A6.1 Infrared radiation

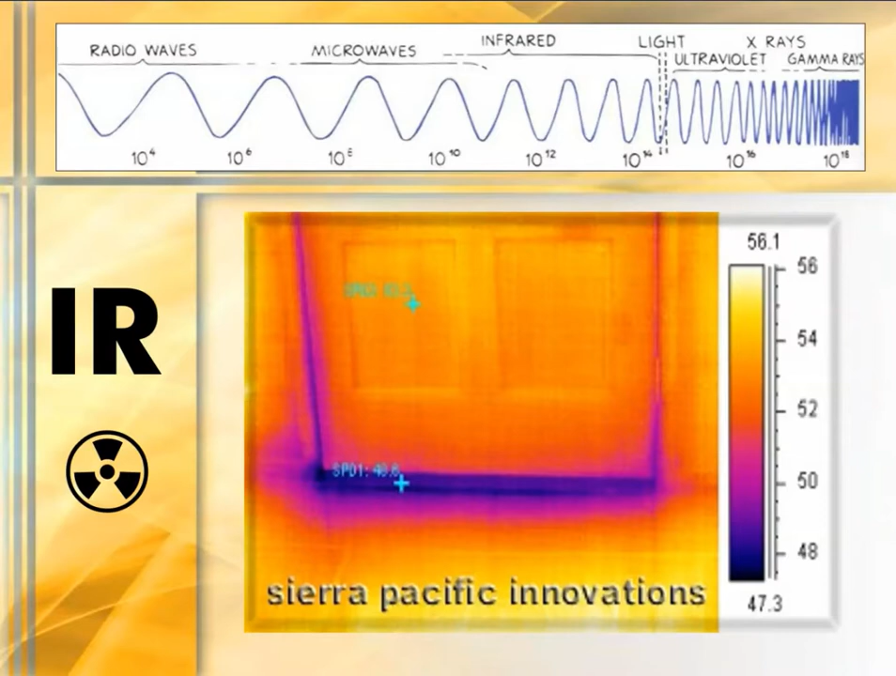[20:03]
Companies that deal with things like home insulation are going to make use of an infrared camera to be able to show customers just where in their homes the cold is coming in or escaping the heat. In a kitchen, we have a hot water pipe. So this pipe is actually underneath the kitchen tiles here. And this certainly would be something a homeowner would want to insulate. Can you tell what that image is? You do have a door here.
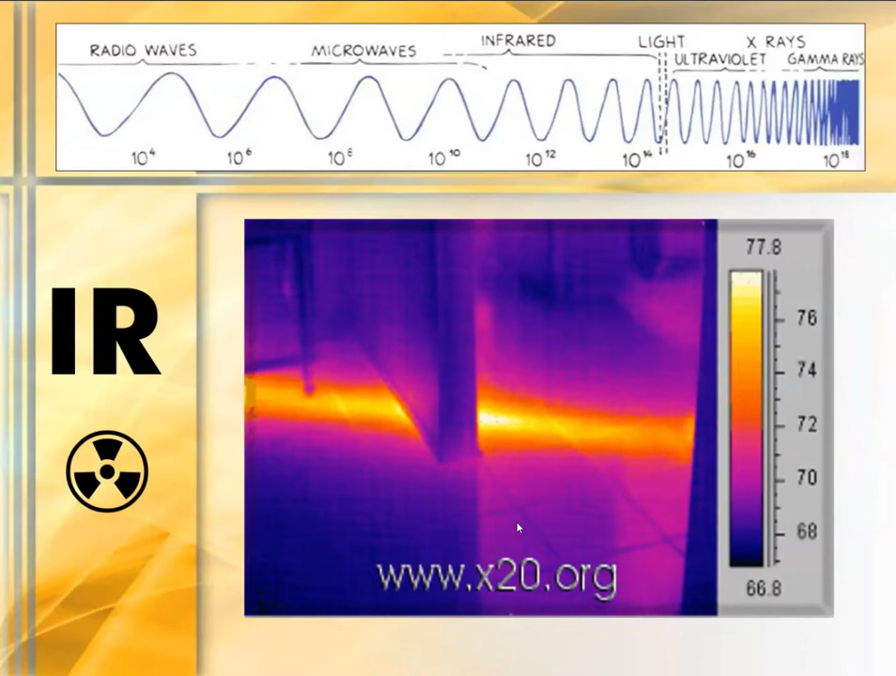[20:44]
You're looking at the hot water pipe in a kitchen. So it's actually underneath these tiles, and the homeowner certainly would want to insulate that pipe. Crock pot.
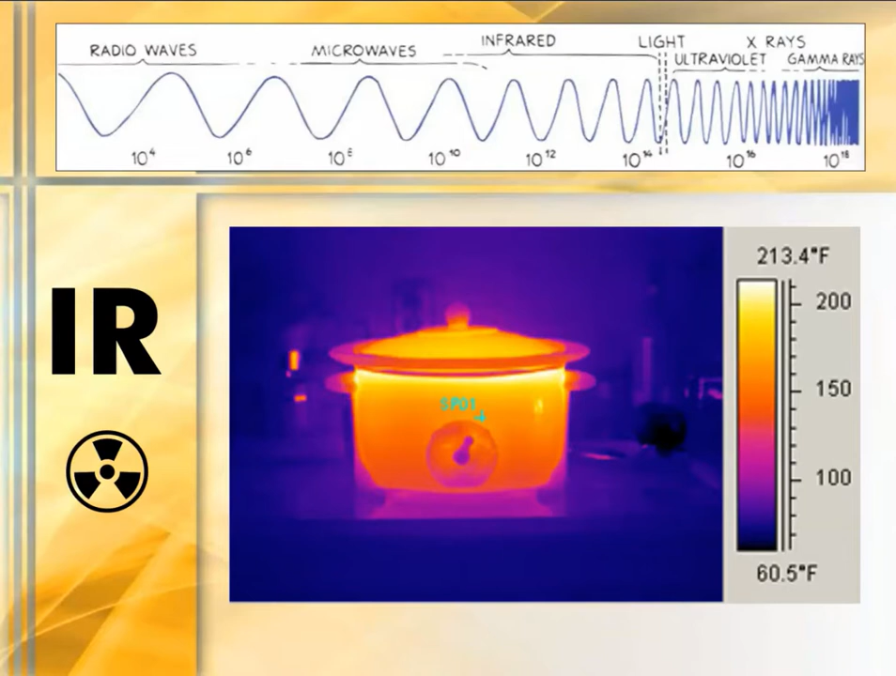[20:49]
On screen: scale top 213.4°F, scale bottom 60.5°F
Oven range.
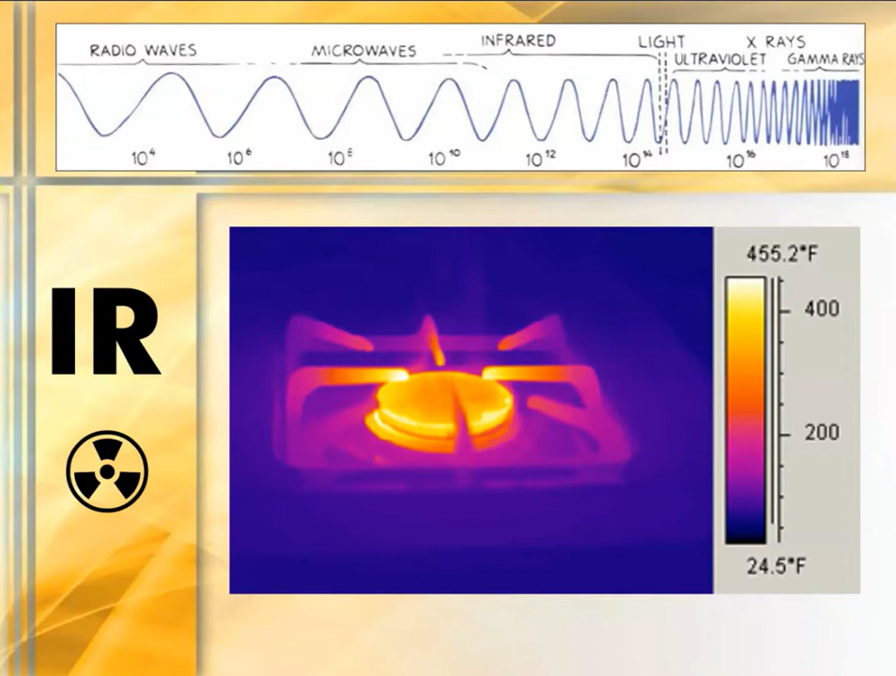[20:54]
On screen: scale top 455.2°F, scale bottom 24.5°F
That's that larger rectangle in most people's kitchens that allows you to cook food. This happens to be a gas burner. This is a convection toaster or convection oven.
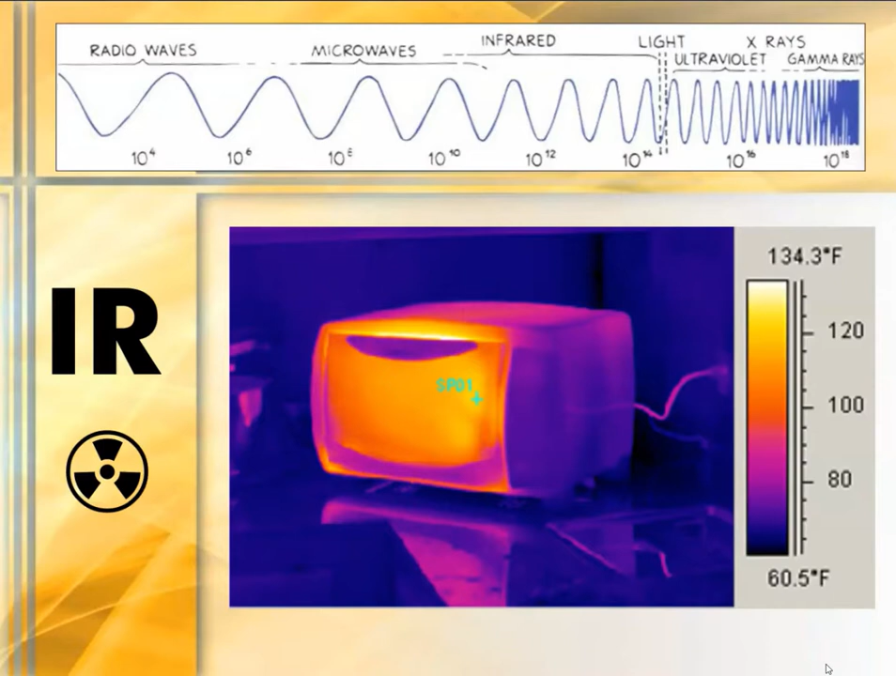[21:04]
On screen: scale top 134.3°F, scale bottom 60.5°F
So using the cycle of warm air rising, cool air coming in underneath to heat food. This is not an ancient Egyptian pyramid. This is a modern pyramid in Las Vegas. The trees are very bright, very warm compared to things like the building. The trees are a life form, but the reason they're showing up so hot is because we light everything up in Vegas.
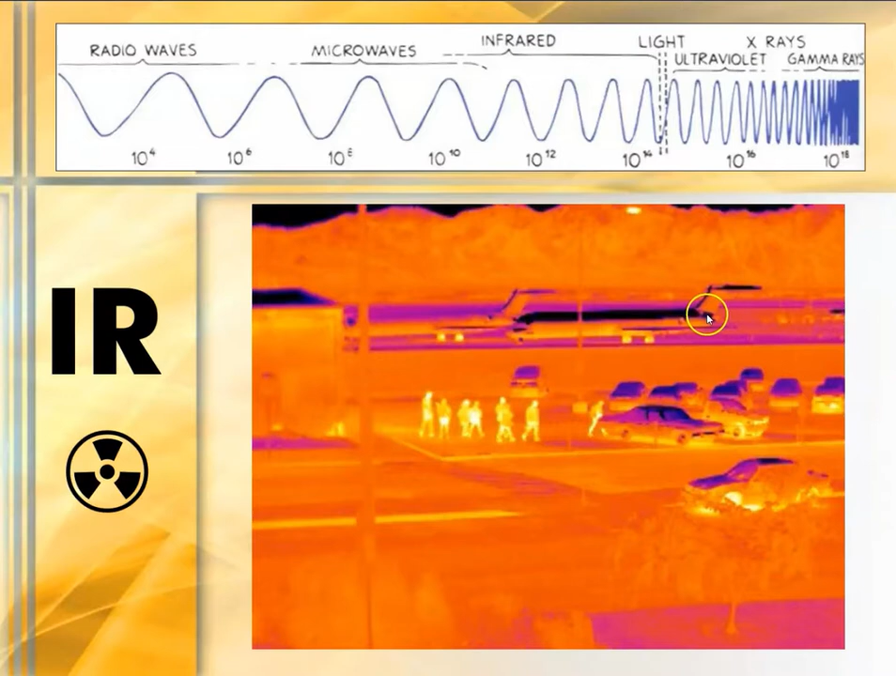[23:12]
Hopefully you chose the righty plane, as lefty is much warmer and the right plane has definitely had more time to cool down. Fireworks through an infrared image.
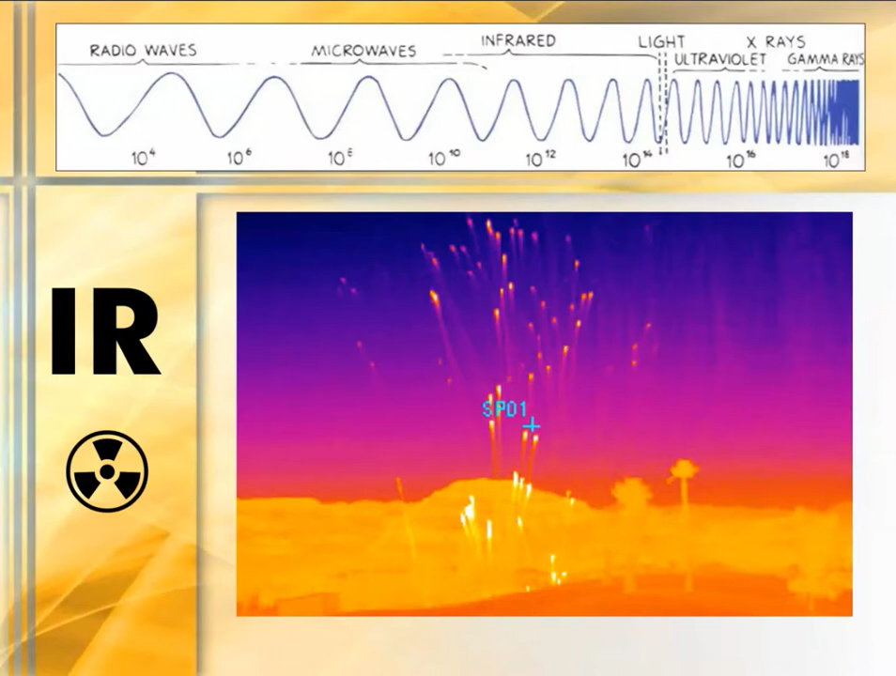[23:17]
What do we have there? You can see a source of heat here. Very cold along here.
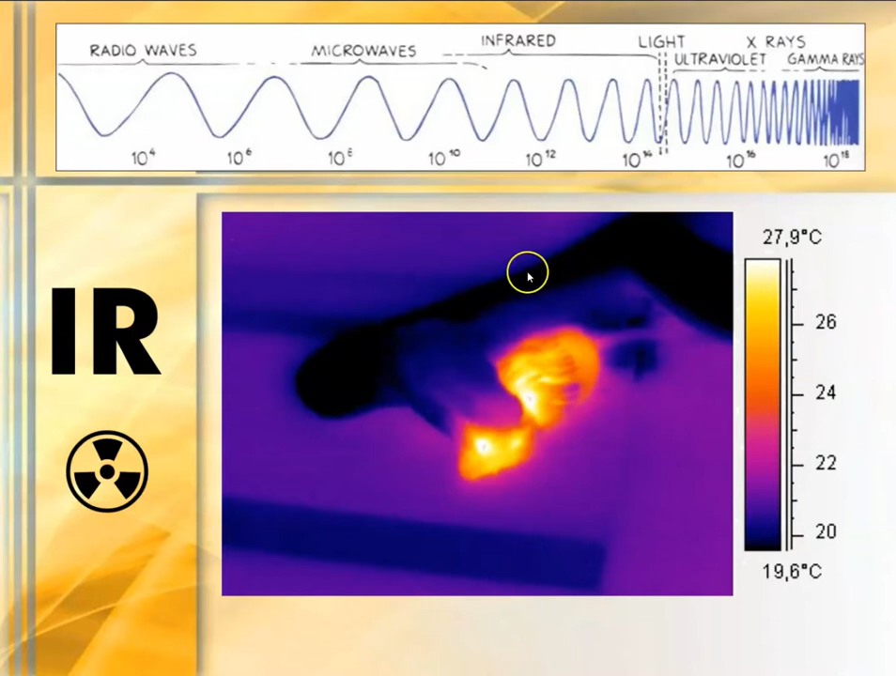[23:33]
On screen: scale top 27.9°C, scale bottom 19.6°C
Because what you have is a cold-blooded animal. You have a snake consuming a rat. Over on the left is just a screen covering the actual visible range photo.